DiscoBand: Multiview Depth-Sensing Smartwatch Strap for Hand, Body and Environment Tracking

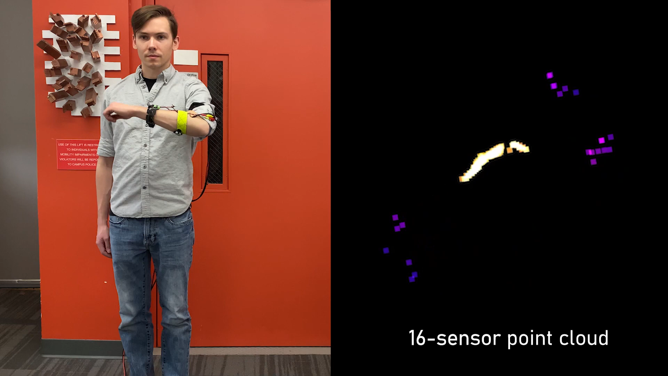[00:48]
These rays are reminiscent of a disco ball reflecting light, which is what inspired our system name, DiscoBand.